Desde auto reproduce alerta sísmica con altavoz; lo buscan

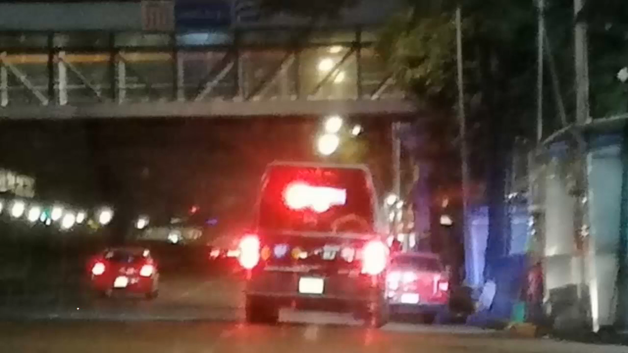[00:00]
Elementos de la Secretaría de Seguridad Ciudadana de la Alcaldía de Tlalpán y Coyoacán recorrieron por varios minutos las calles de diferentes colonias en busca de un automóvil en color negro señalado por varios vecinos como el responsable de poner en un altavoz la alerta sísmica y recorrer varias colonias.